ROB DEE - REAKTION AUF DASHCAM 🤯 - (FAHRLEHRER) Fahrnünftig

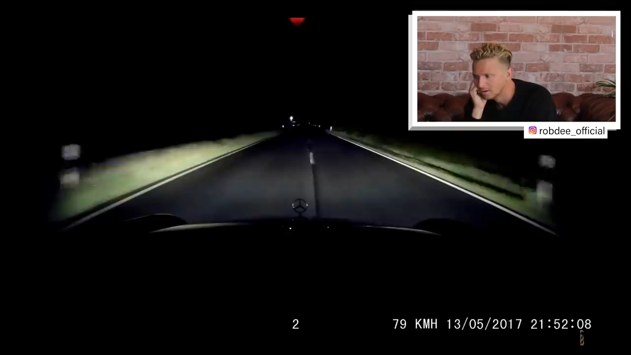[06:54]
dieses video wurde mir eigentlich wegen diesem kamerwagen dargeschickt aber ich finde viel interessanter dass die alle bei roten auch drüber fahren war